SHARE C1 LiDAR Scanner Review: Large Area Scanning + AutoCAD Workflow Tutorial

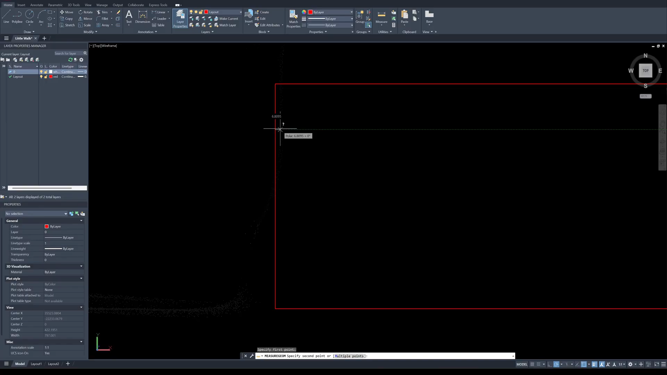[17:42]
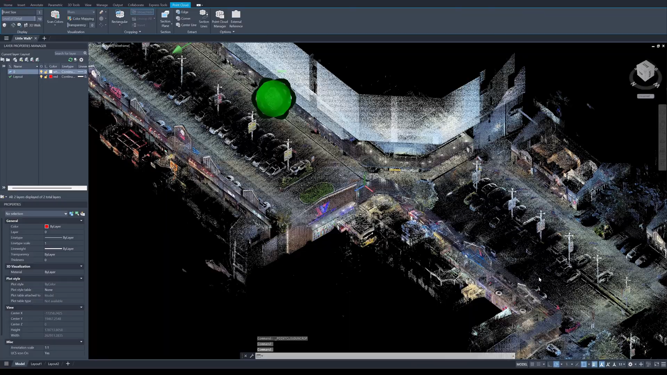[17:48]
The point cloud works well with the other CAD. The scan data is clean.
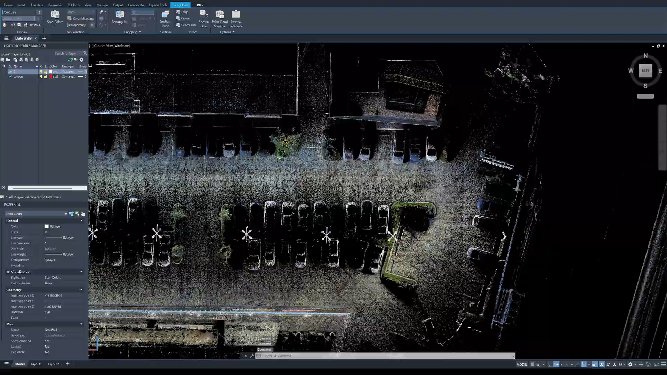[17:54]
You can use it for tracing for the floor plan, elevation, and the section of the building. Okay.